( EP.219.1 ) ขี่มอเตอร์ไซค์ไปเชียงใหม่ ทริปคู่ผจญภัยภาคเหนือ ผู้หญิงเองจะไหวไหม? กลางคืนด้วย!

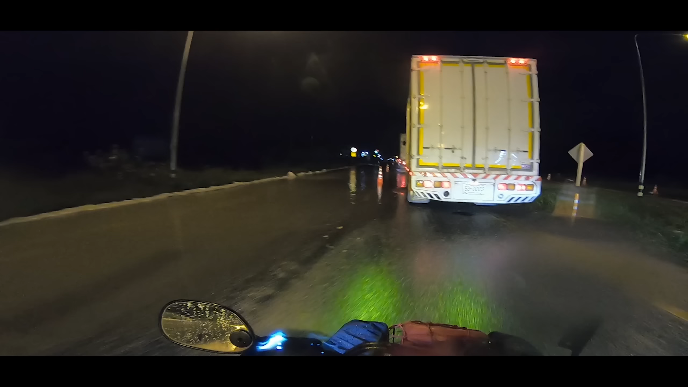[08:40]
แสดงว่าตรงนี้ฝนตกหนักเลยนะครับน้ำท่วมนะเนี่ยท่วมเข้า
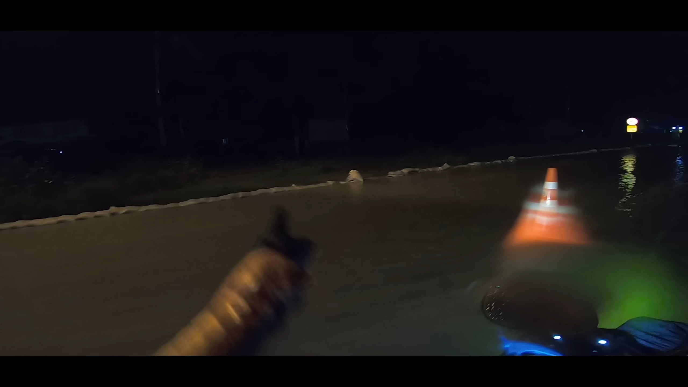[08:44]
ไปในบ้านเขาเลยอ่ะดูดิหนักมากนะครับทุกคนเหม
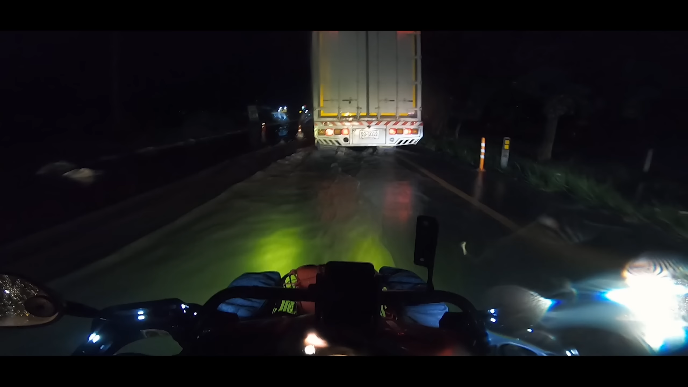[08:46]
ือนตรงนี้จะเจอพายุเต็มๆลูกเลยดูดิท่วมแบบทั้งทางเลยอ่ะโหนี่ขนาดกั้นกระสอบทรายยังทะลุขึ้นมาถนนแล้วเนี่ยโอ้ยสงสารอ่ะ
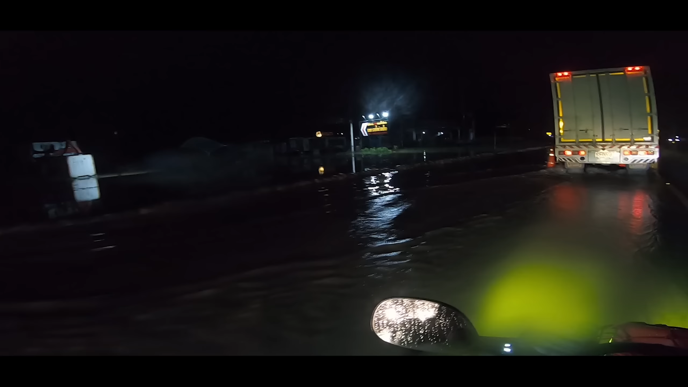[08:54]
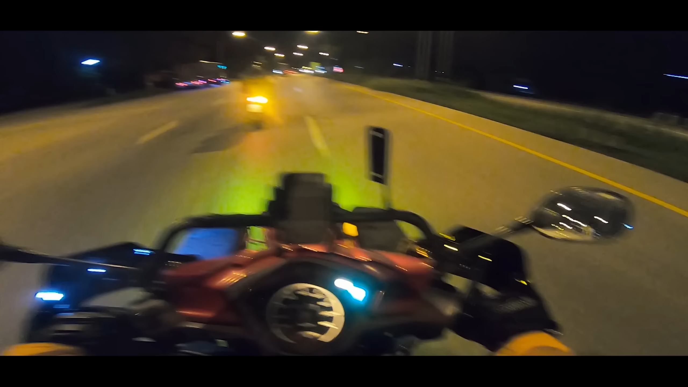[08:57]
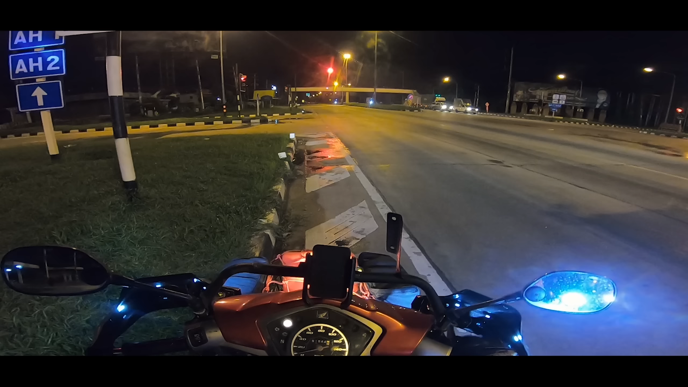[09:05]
กำแพงเพชรแล้วนะครับเดี๋ยวแล้วไปเร็ว
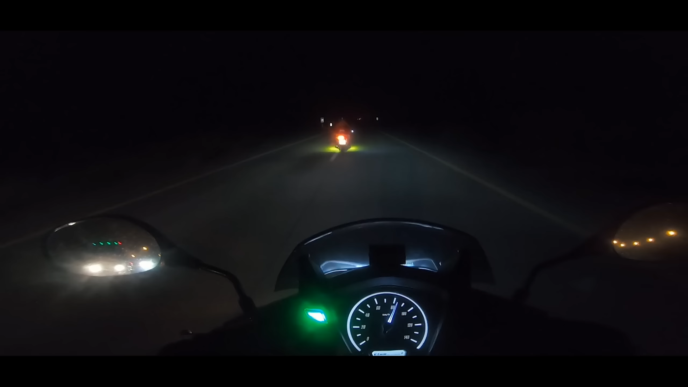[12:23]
้เราเจอหมอกฟุ้งกระจายเต็มเลยอ่ะ